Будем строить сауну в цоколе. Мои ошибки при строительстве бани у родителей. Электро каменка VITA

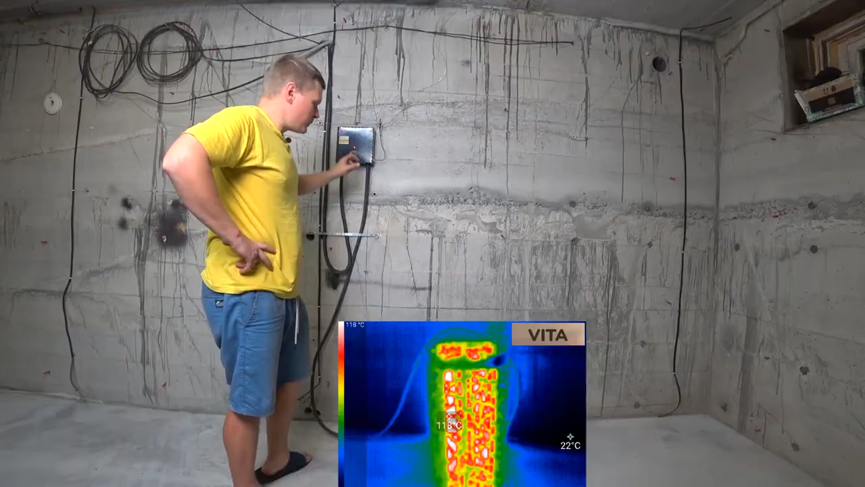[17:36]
То есть получается, тены-то накаляются максимально,
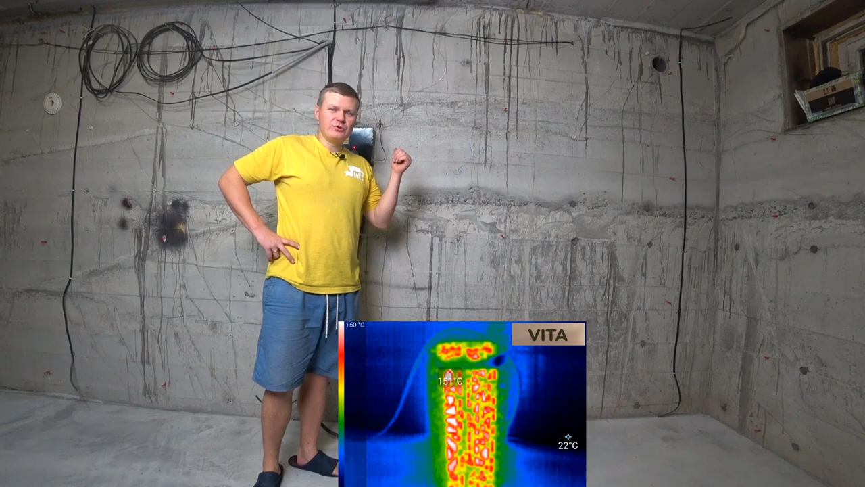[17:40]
но их отключает датчик температуры, который мы вывели выше. Вот, сколько они сейчас уже?
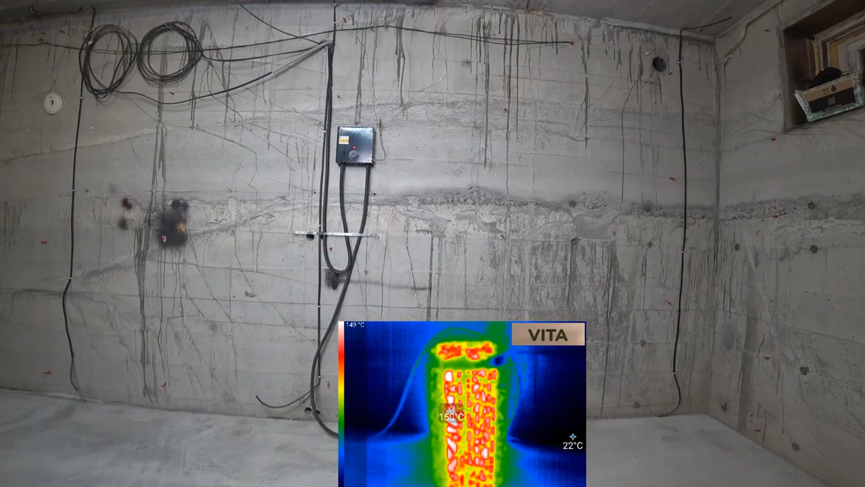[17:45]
158 градусов.
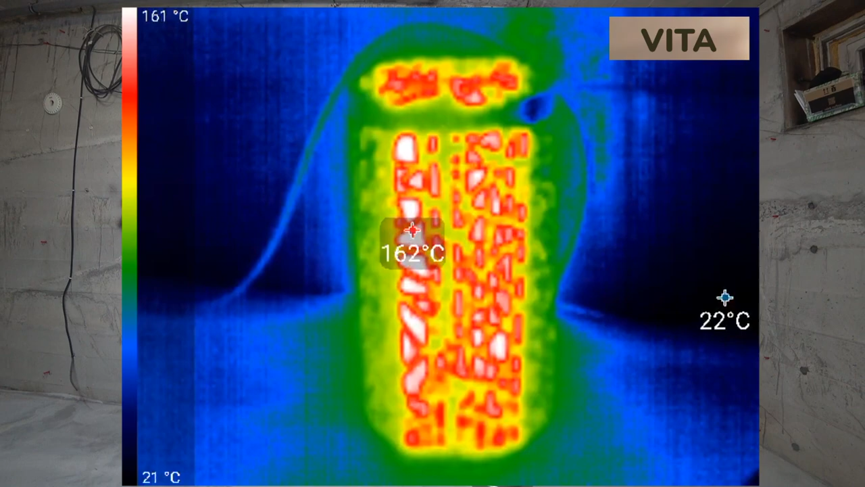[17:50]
On screen: scale top 161°C, scale bottom 21°C
166. Нормально. Так, давайте-ка я все это выключу.
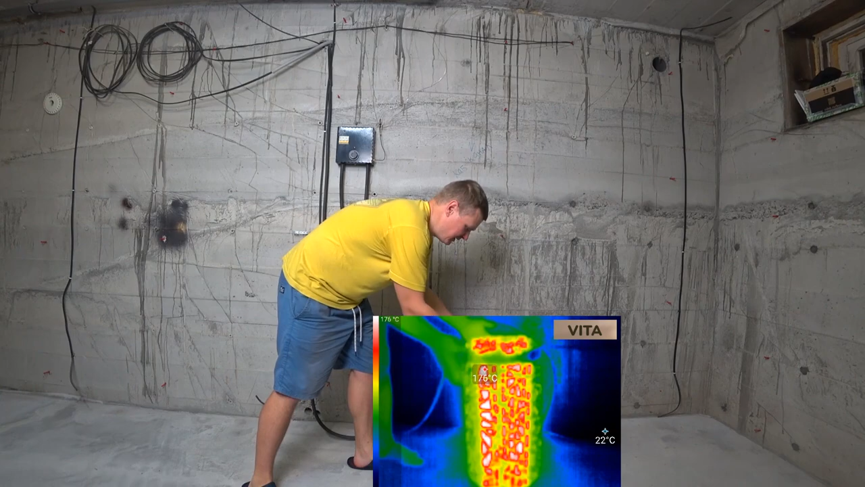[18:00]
Слушайте, это прям горячо. Смотри.
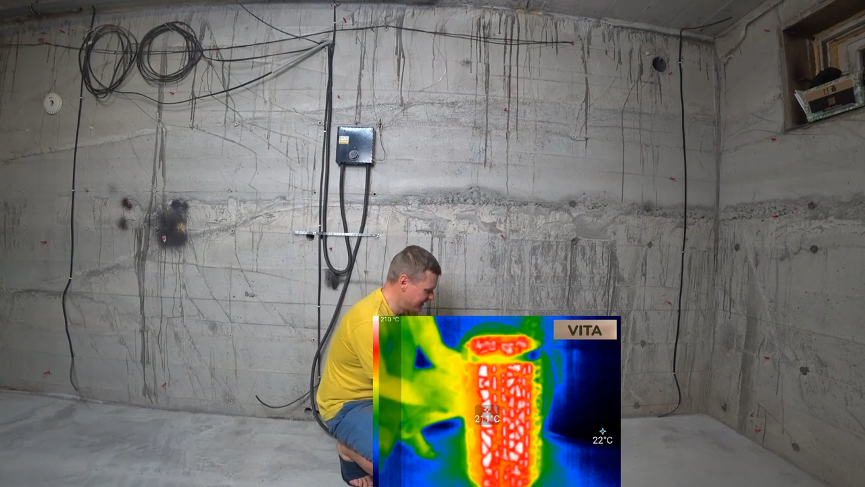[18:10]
Работает. Все тены работают, все в порядке. Так, осталось только...
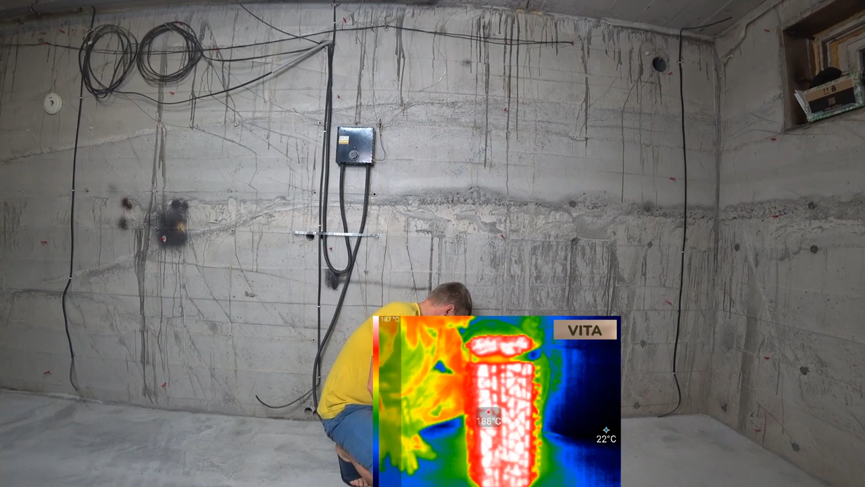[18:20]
О, а низ, кстати, холодный. Низ вообще холодный.
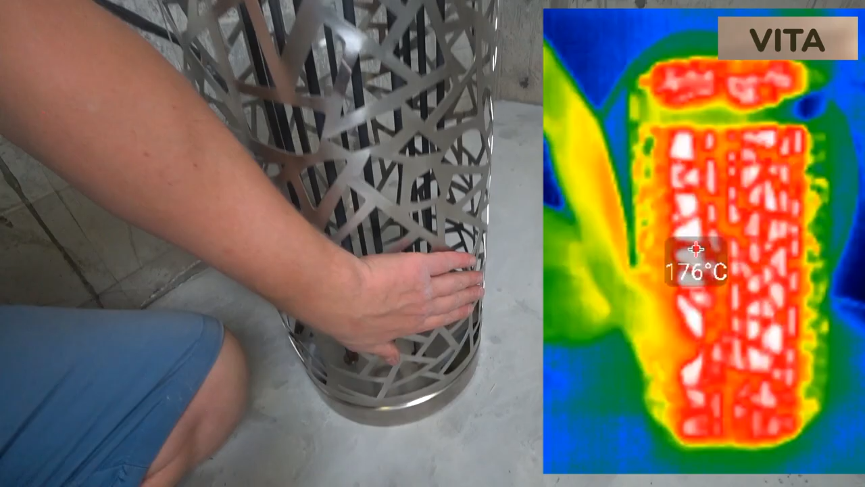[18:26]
On screen: spot 176°C
А вот тут уже не прикоснешься.
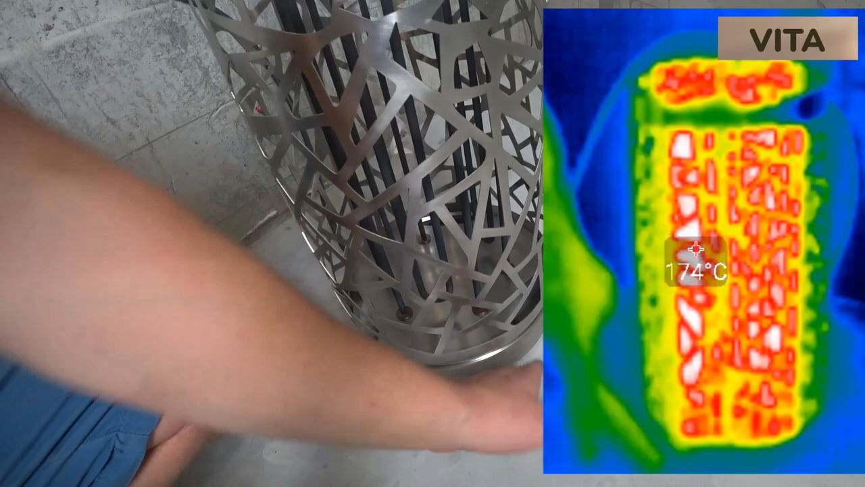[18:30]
On screen: spot 174°C
Значит, внизу вообще провода не будет нагревать, получается. Ну и прелесть.